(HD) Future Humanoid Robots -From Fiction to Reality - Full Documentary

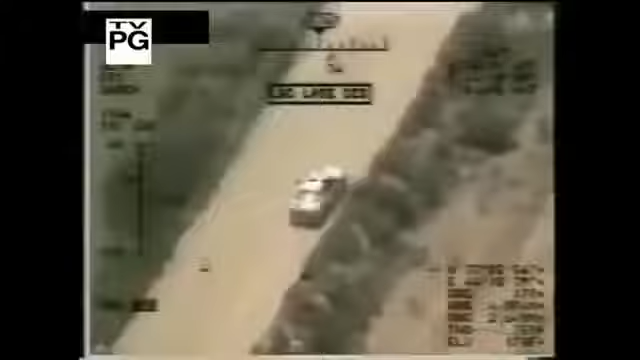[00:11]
and kill from half a world away.
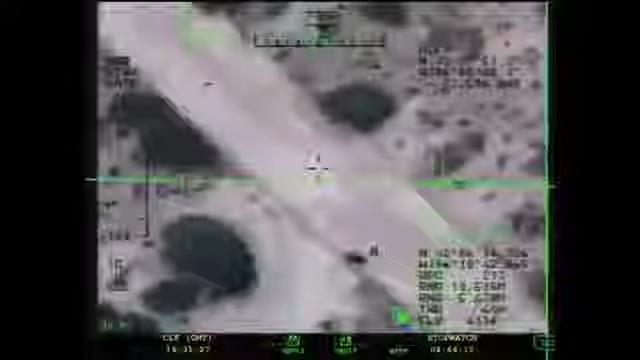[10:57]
Bones 3-4 from Raleigh 2-0, looks like that personnel is stopping.
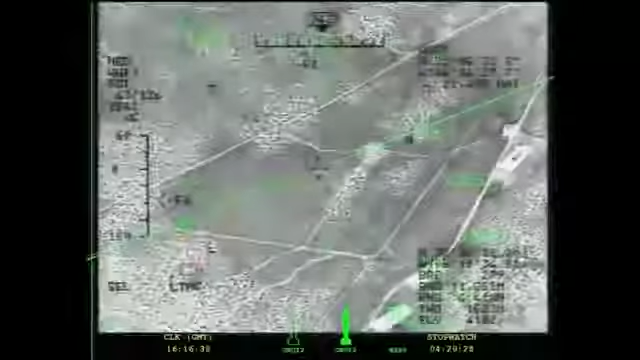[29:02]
When the operator zooms in to see detail,
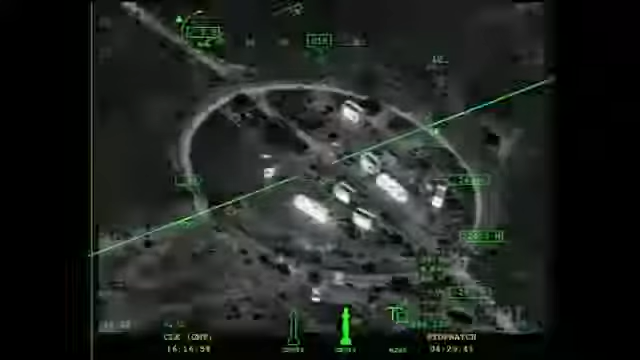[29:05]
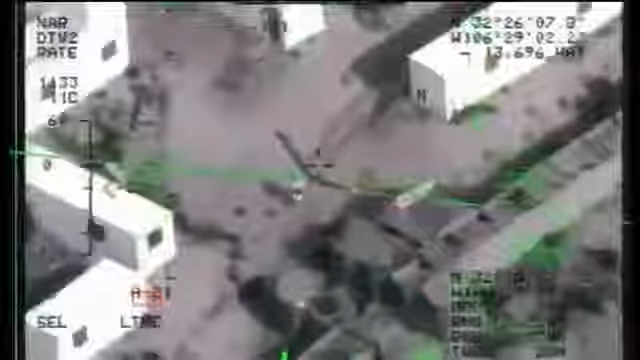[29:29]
and when they zoom in, they sometimes lose sight of key details on the ground.
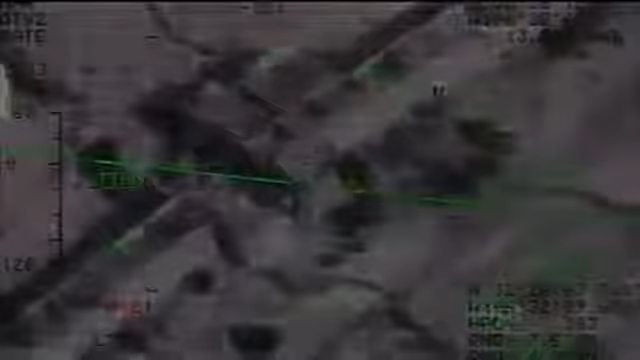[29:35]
This secret 2010 transcript obtained
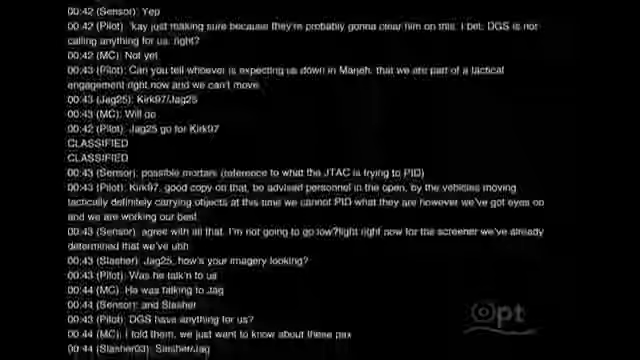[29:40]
by journalists through the Freedom of Information Act reveals what can go wrong.
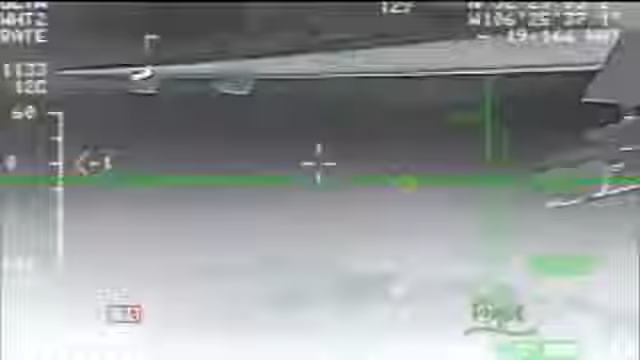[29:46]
While supporting forces on the ground, a predator team mistook a convoy of Afghan civilians, including women and children, for militants. The pilot asks, is that a rifle? The answer is, can't really tell.
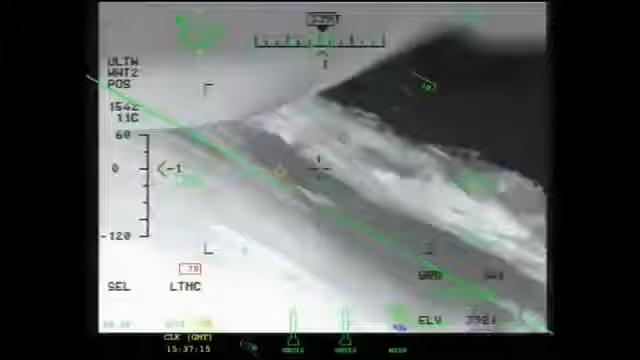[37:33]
Uh-oh. The picture freezes, and he's momentarily flying blind.
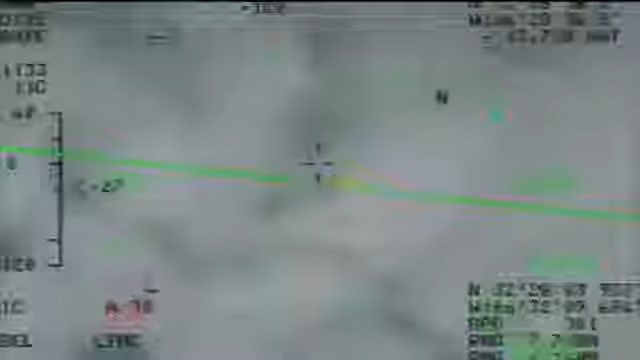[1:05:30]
We can easily make out people from five, six miles away.
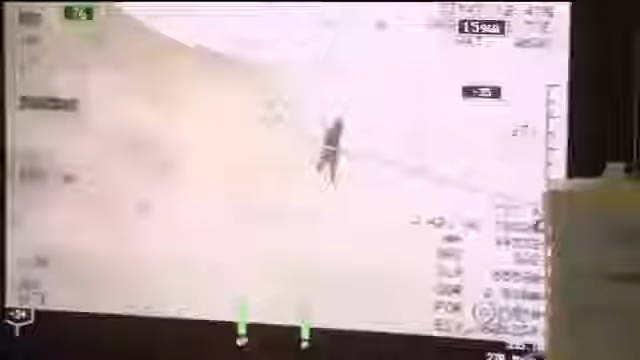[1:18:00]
Pilot, it doesn't look like I ever turned the laser on, so I don't know where the missile went.
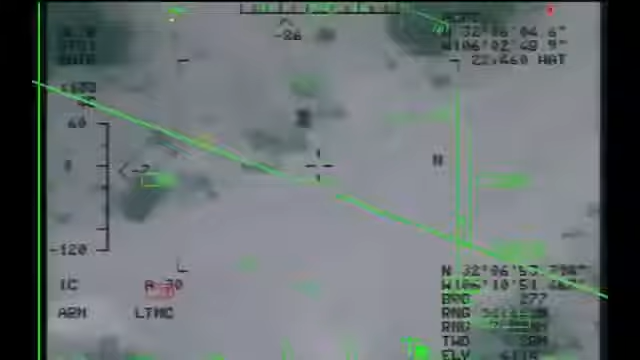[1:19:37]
The sensor operator targets using the laser. This will be a run against the target under our crosshairs.
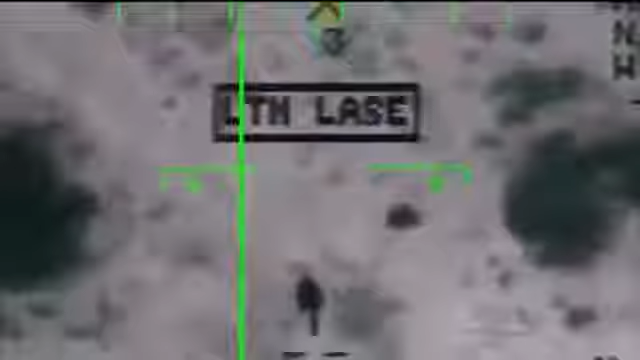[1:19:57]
The Predator uses laser-guided Hellfire missiles.
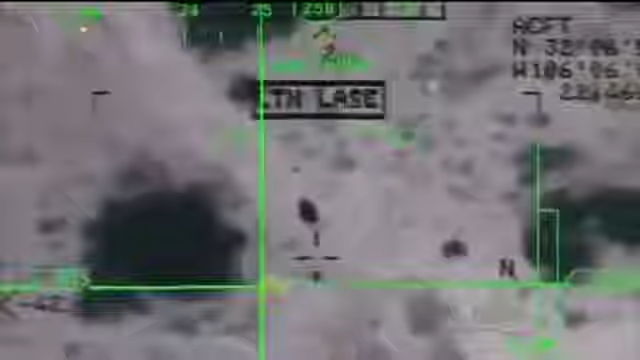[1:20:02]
The weapons that can be used operate with an error distance of less than nine feet.
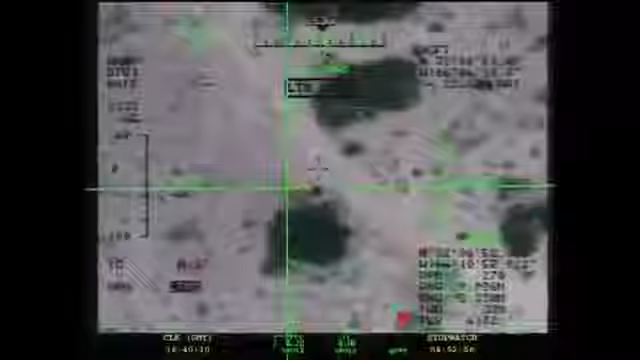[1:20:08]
You can put a weapon through a window-sized opening with ease.
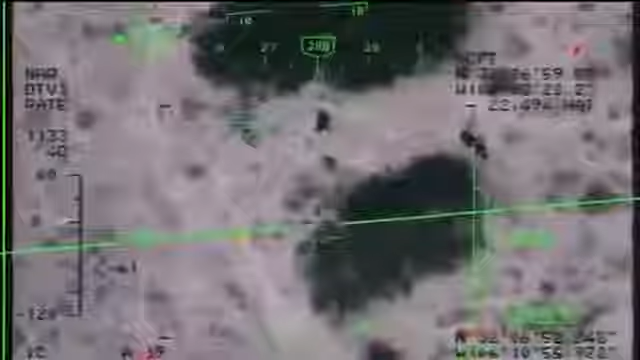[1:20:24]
Five, four, three, two, one. Splash. Raleigh, it's Bones, you're not a firm. We have, uh, splash. Sent by for PDA. Bones, Raleigh, looks like good splash. Copy. Lasers off, and Master Arm is now safe.
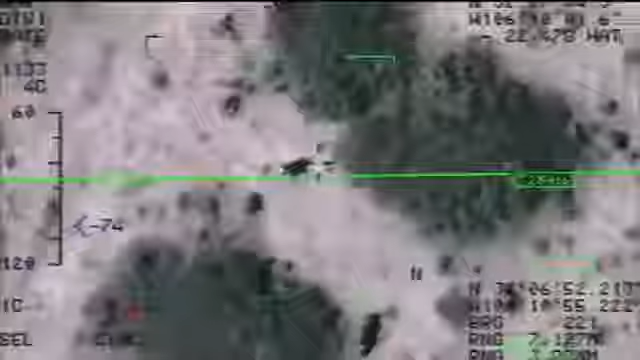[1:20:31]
The efficiency of having a single craft able to find, follow, and eliminate a target like this in real time represents a revolution in warfare.